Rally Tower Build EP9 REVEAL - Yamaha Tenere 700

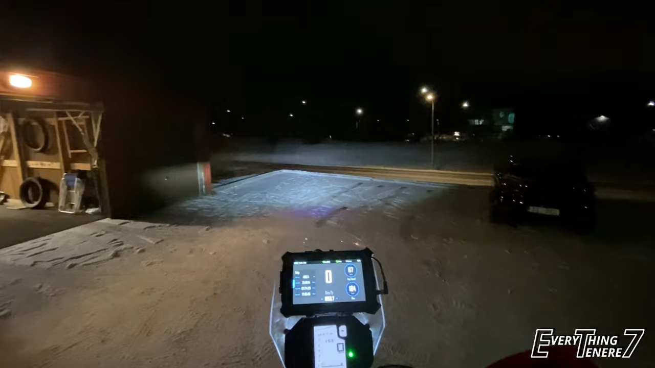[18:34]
You can see the regular low beam, they are quite low, but in a good position. I think this is okay and the high beam need to be adjusted. It is a bit high up, but now I'm going to turn on the high beam and you can see that I light up everything pretty good. The high beam is just a bit high up on the bushes there in the, in the front or on the berm over there.